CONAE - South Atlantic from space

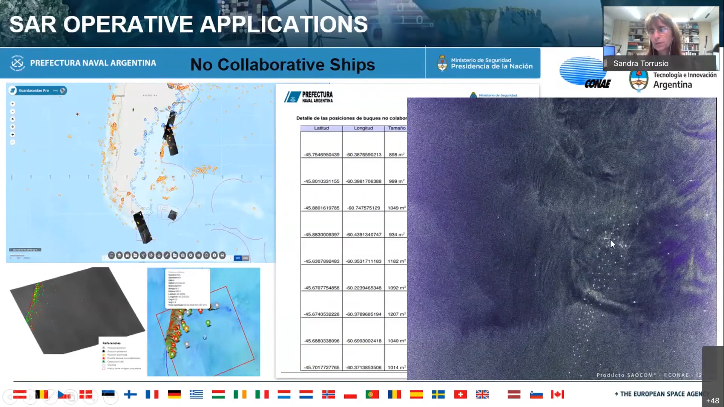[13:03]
An image of SAUCOM. You can see these all bright points, spots are vessels related to squid fishery.
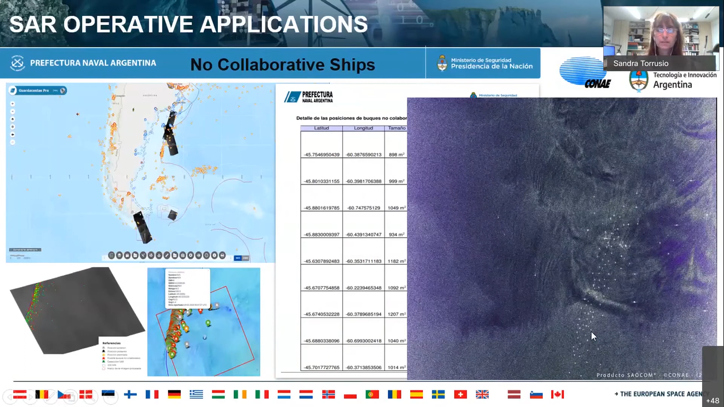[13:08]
Other example is the
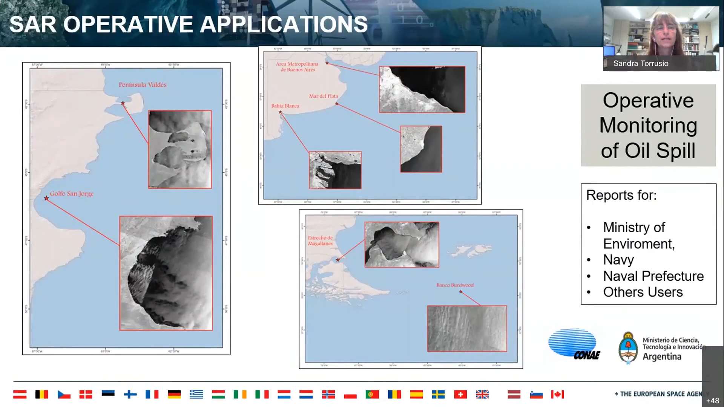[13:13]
application related to oil spill monitoring in different parts of our coast. We detect the event, the potential oil spill, and generate a report for different institutions, like you see on the right, Ministry of Environment, Navy, Naval Prefecture, and other end users.
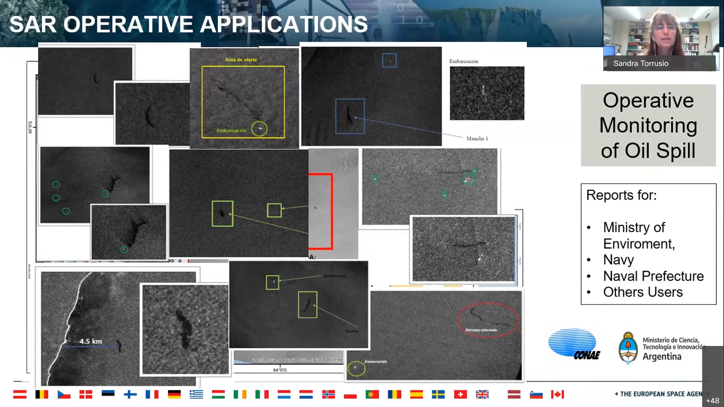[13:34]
And also SAUCOM has presence in Antarctica.